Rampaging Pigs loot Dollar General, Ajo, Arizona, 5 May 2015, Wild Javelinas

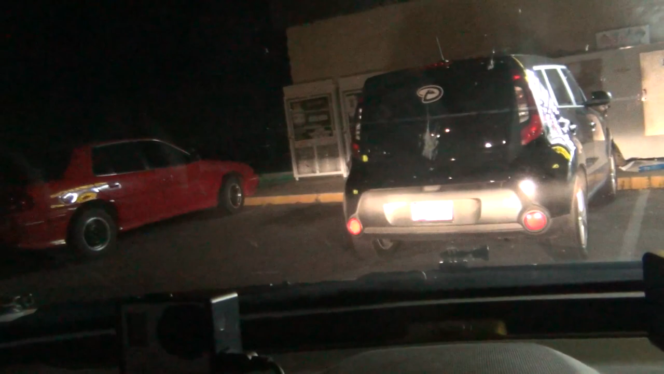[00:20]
over here they didn't want to run too far they're trying to get that back
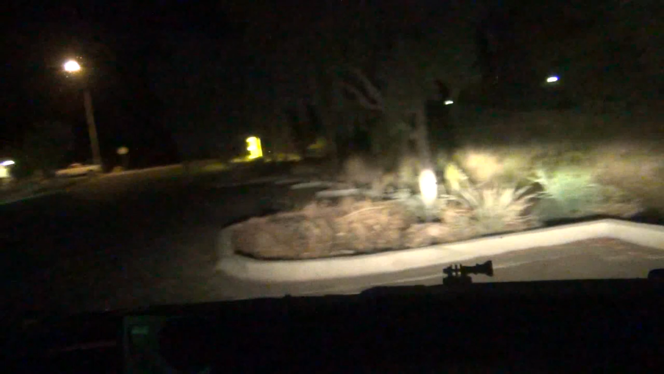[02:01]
they're stuck in here no what they're fenced in i mean no because right here where right here they come right through there